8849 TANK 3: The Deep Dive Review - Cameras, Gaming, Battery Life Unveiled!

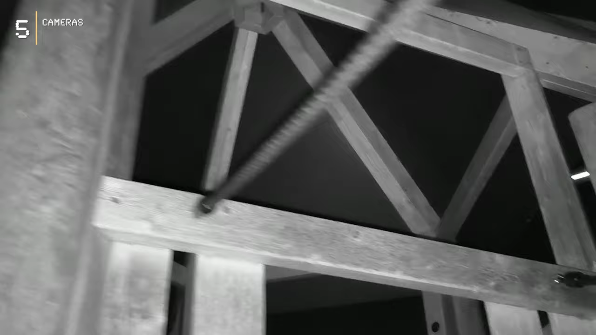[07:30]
However, it still offers a unique capability that stands out.